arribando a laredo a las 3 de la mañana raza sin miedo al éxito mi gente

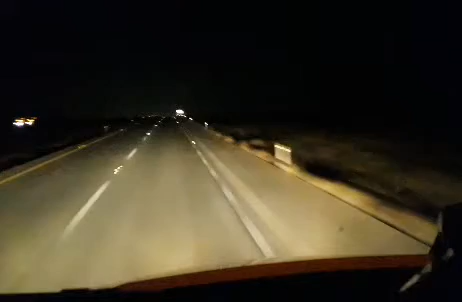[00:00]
el camino para Laredo, mi raza. Todo solo, solo, solo, solo. Nadie va para Laredo, nadie. No viene atrás, nadie de mí, no viene nadie. Y acá adelante tampoco va nadie. Oye, no. Qué barbaridad.